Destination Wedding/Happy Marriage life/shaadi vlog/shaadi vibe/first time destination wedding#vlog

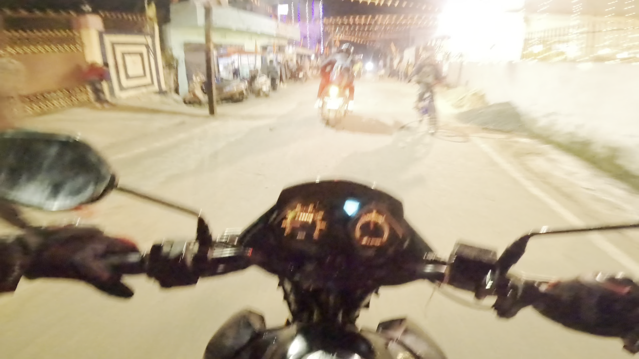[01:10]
आज भी निकल रहे भाई, देखो इधर खतरनाक सीन भाई, खतरनाक सीन।
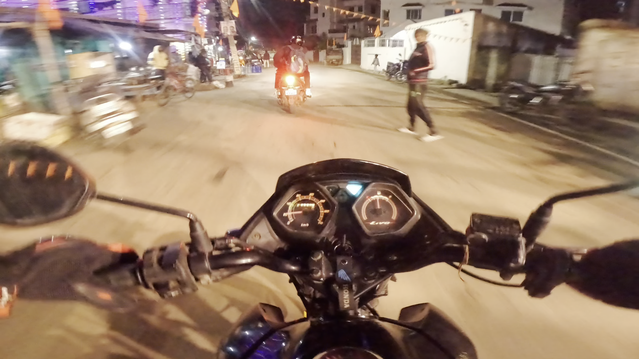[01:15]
तो फाइनली हम लोग अब निकल रहे हैं यहाँ से भाई,